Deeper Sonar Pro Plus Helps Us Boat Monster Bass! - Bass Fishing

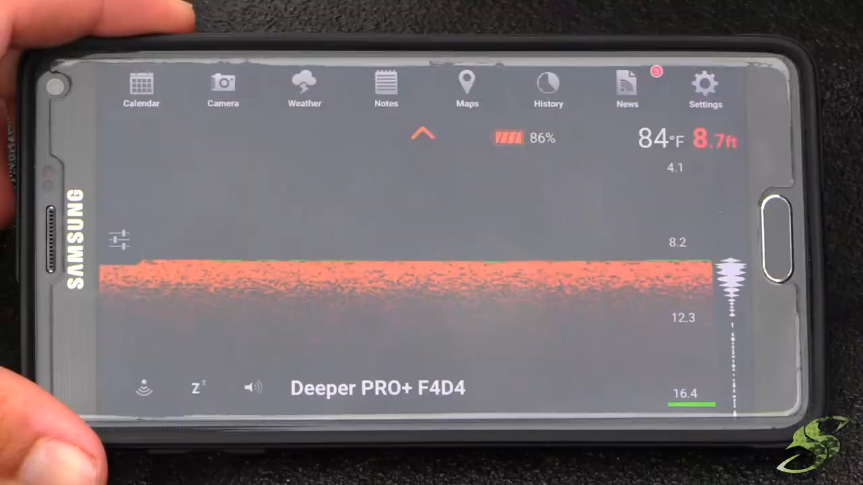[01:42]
On screen: depth 8.7 ft, water 84°F
you can see here that we have it to where we can
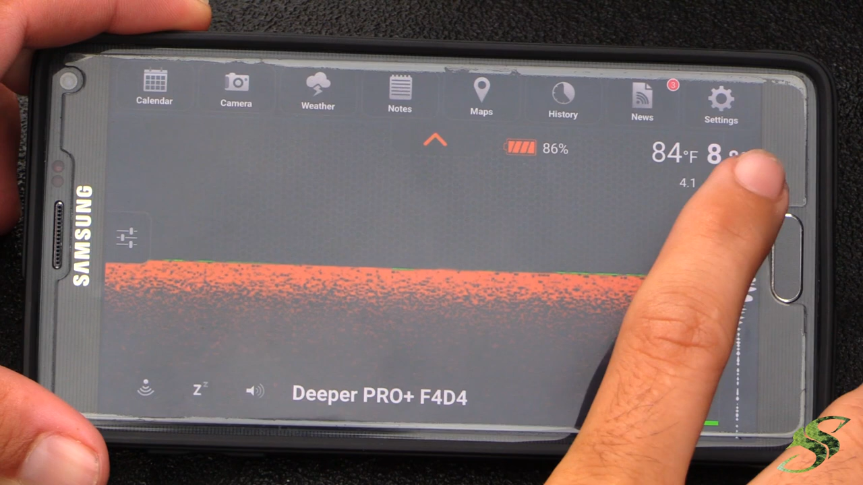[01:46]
On screen: water 84°F
actually read the depth the water temperature this shows you your battery life here and
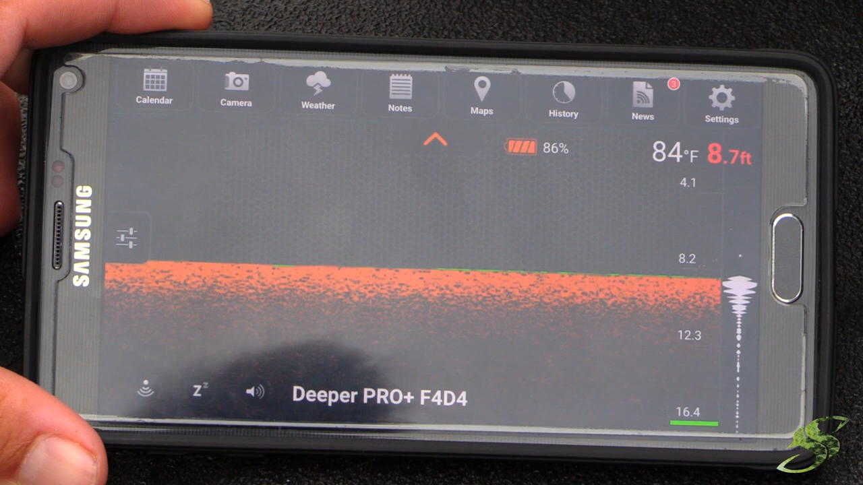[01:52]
On screen: depth 8.7 ft, water 84°F
there's a couple different settings you can actually over here click this little button here and you have a choice between a basic and a detailed scope look at all these fish we just run up on holy smokes but you can also change the frequency to a 90 or to a 290 and you can
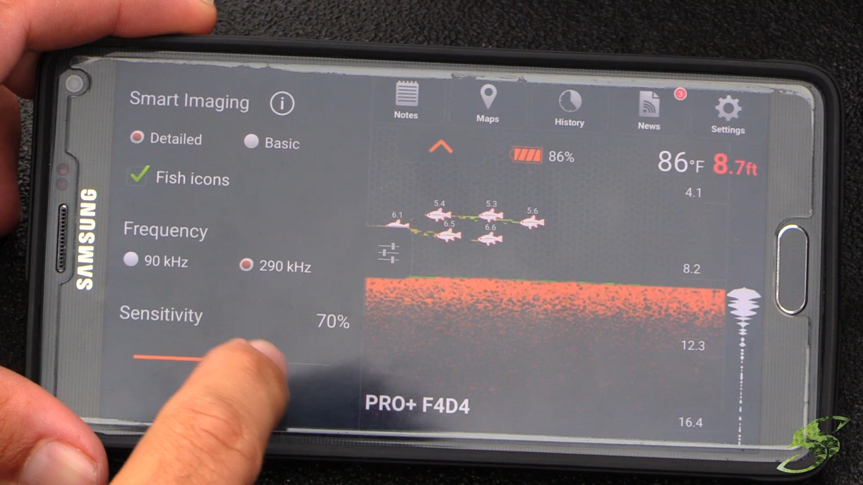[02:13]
On screen: depth 8.7 ft, water 86°F
change the sensitivity here to where it picks up less or more now the thing is if it you know if you don't want a whole lot of clutter on the screen then you would want to turn
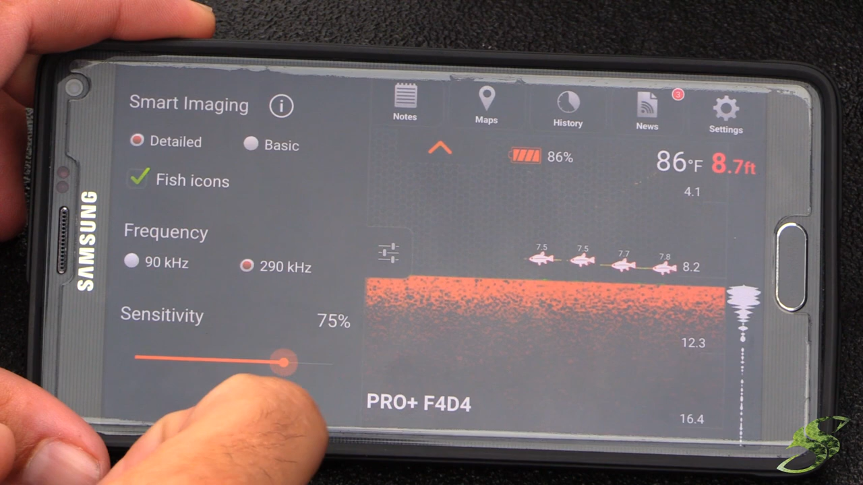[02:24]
On screen: depth 8.7 ft, water 86°F
that down you can also this and disable the audio here so that
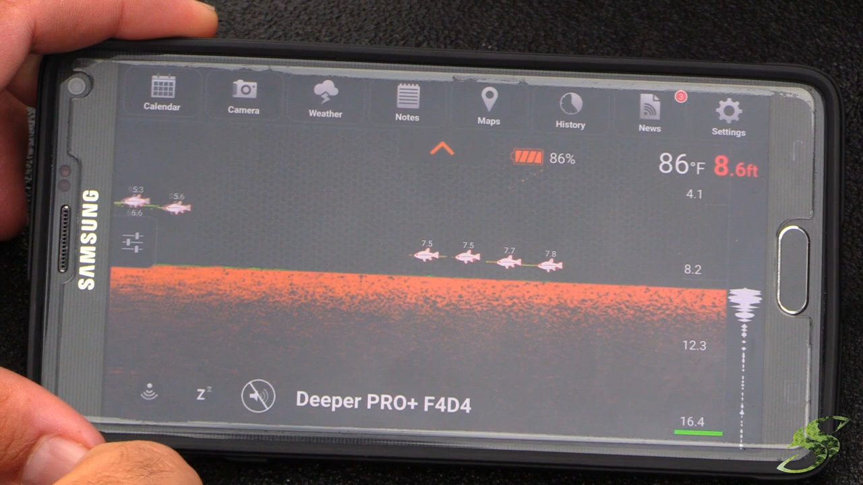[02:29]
On screen: depth 8.6 ft, water 86°F
way you don't have to listen to the constant beep I know that can can get kind of annoying but
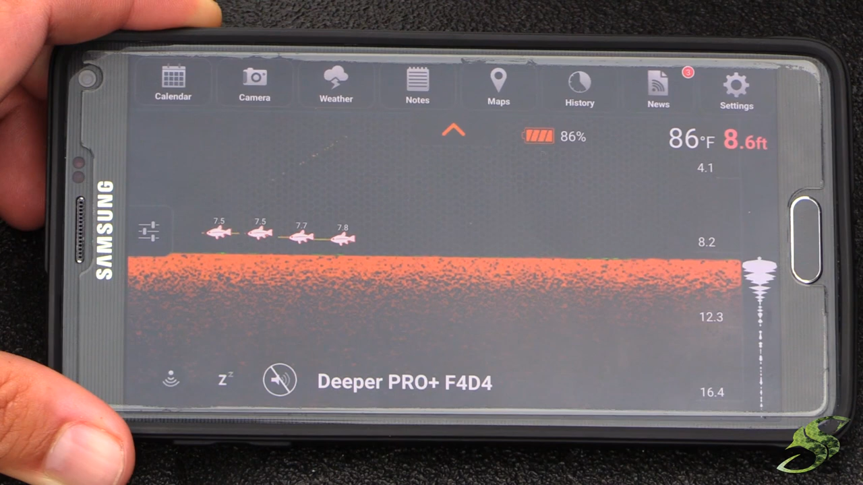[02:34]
On screen: depth 8.6 ft, water 86°F
overall I'm impressed with this and the reason I think there it could be a great use for this product is first off it's extremely portable so you could take it anywhere you can use it you throw in any box and it's very very simple to use you literally I mean it won't read until it hits the water so you got to throw it in the water and turn the app on and once you do that it activates and then you'll
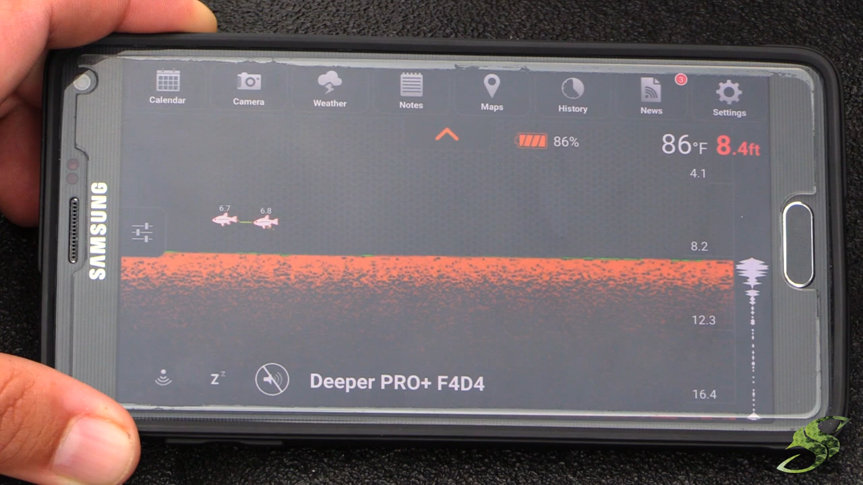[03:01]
On screen: depth 8.4 ft, water 86°F
start it'll start reading the bottom here just like it's doing now you can see it's kind of in a slow
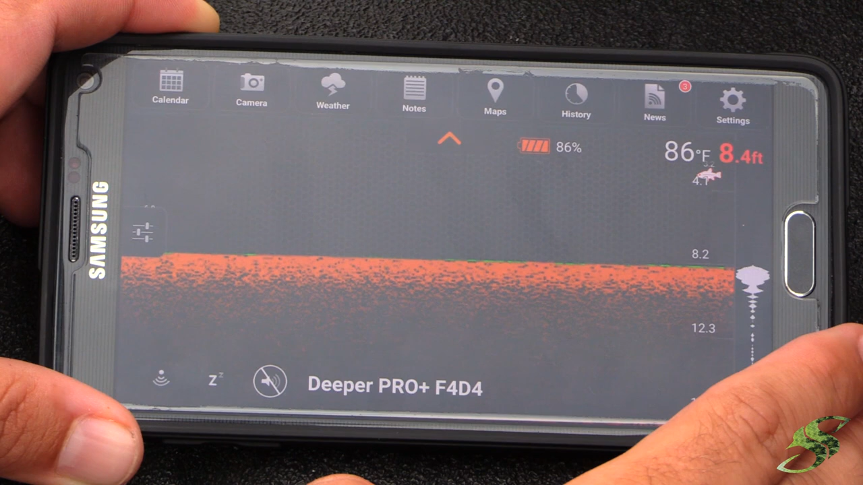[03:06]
On screen: depth 8.4 ft, water 86°F
drift right now and there's some features up here at the top that you definitely
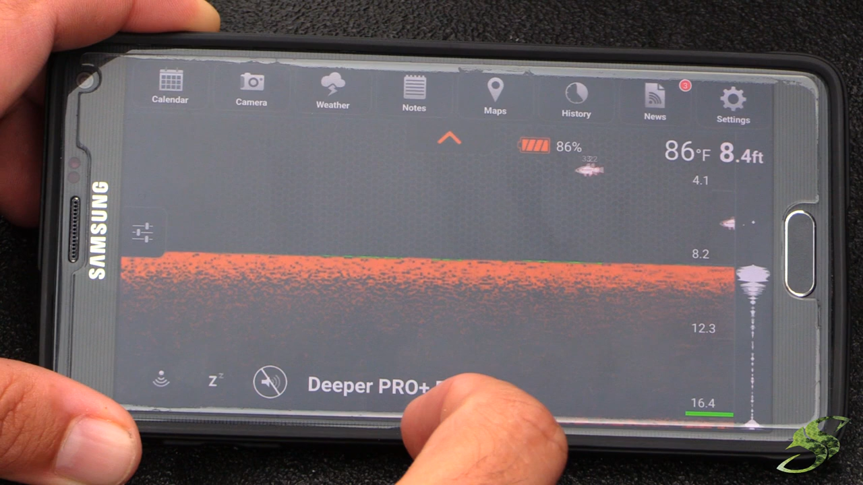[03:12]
On screen: depth 8.4 ft, water 86°F
want to check out and this is neat it'll actually pull weather from your exact zip code shows you your high your low wind humidity sunrise sunset of
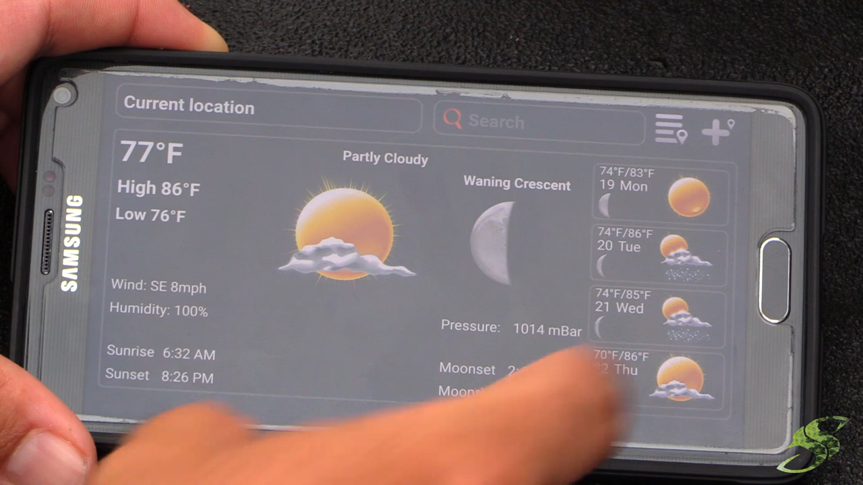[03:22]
course your you know moon phases pressure all the things that are critical that you should be checking before you go fishing and in some cases
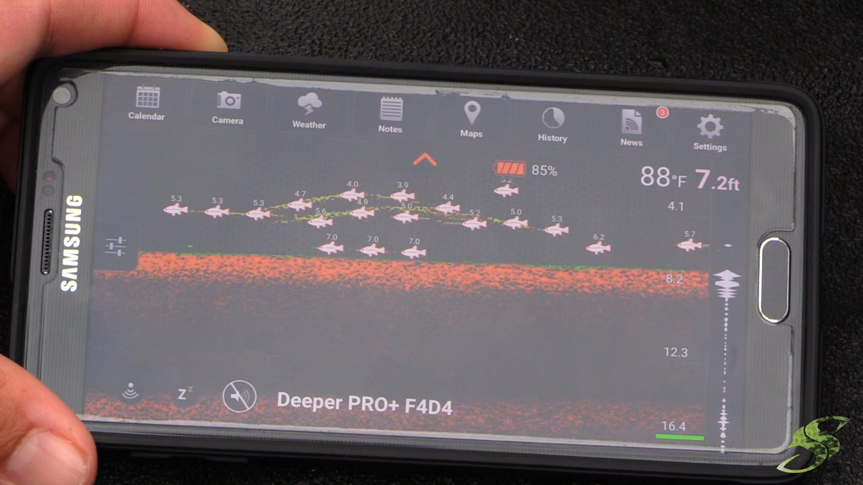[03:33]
On screen: depth 7.2 ft, water 88°F
while you're fishing you also have a maps button here so